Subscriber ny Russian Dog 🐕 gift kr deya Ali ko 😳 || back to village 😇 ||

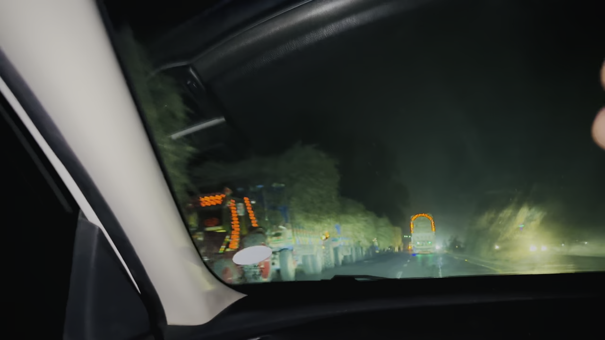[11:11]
और बहुत सारे एक्सीडेंट भी इन गन्नों से भरे हुए ट्रकों की वजह से होते हैं।
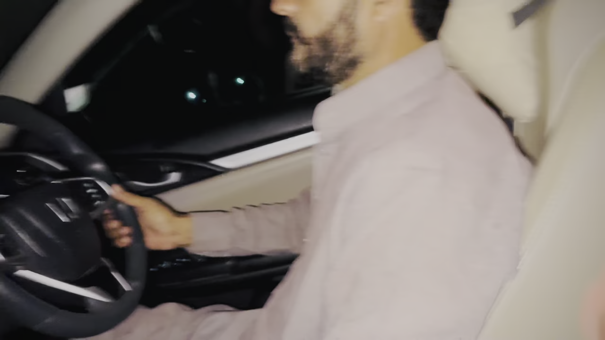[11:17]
पापा मेरी बात सुनो, मैं तो पता है क्या कह रहा हूँ, गाड़ी रोको, गन्ने तोड़ के डिग्गी में डाल लेते हैं।
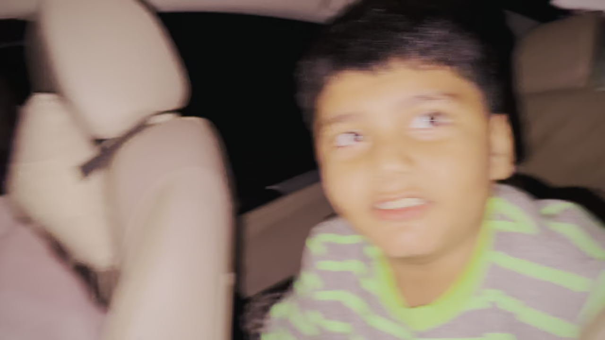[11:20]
अरे भाई ऐसा थोड़ी हो सकता है, गाड़ी हाईवे पे थोड़ी रुकेगी। तो भाई मेरा कहने का मकसद ये है कि बस हम लोगों को खुद केयर करनी चाहिए, और भाई ये ट्रक वाले भी ना बड़े सपाटा ट्रक वाले होते हैं,
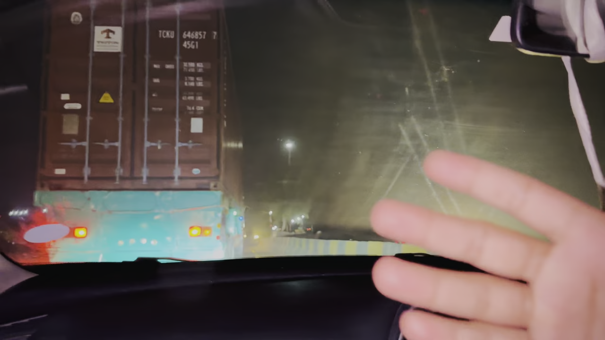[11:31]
जहाँ इनका दिल करता है घुस जाते हैं भाई, कोई इनको पूछने वाला नहीं है, और भाई बहुत ज्यादा एक्सीडेंट होते हैं इसी वजह से।
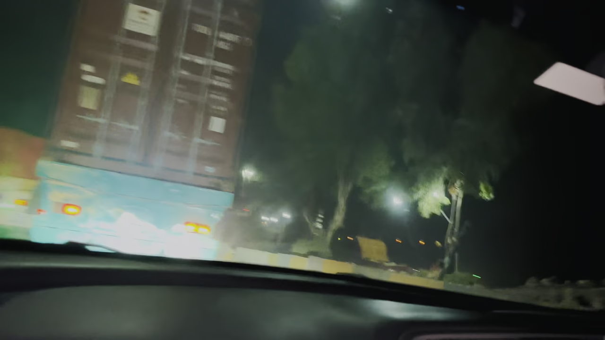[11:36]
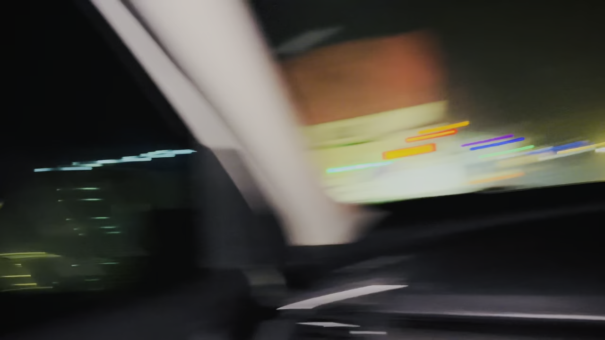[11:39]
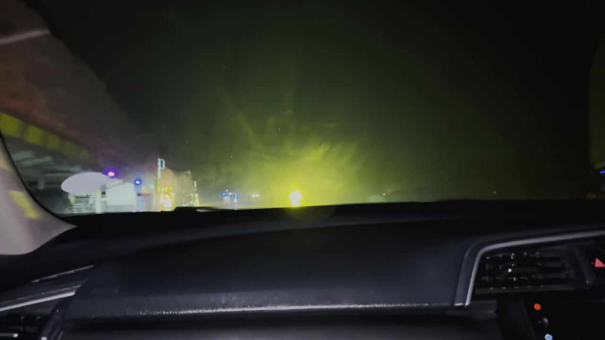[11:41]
आगे पुलिस की चेकिंग भी चल रही है भाई, ये गन्नों वालों को पता नहीं क्यों नहीं रोकते।